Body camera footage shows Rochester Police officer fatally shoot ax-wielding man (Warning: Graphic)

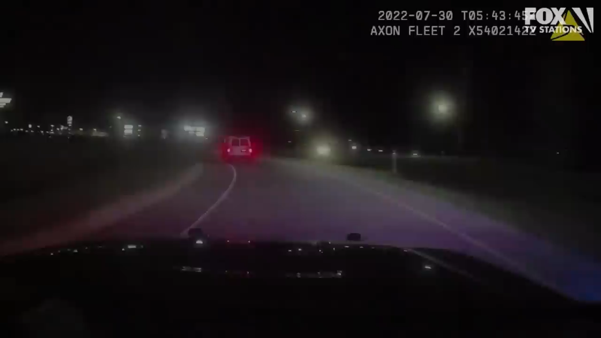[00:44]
normal speeds. Pulling over here. Stay in the car! 33, he's got an axe coming towards me. Pull it out.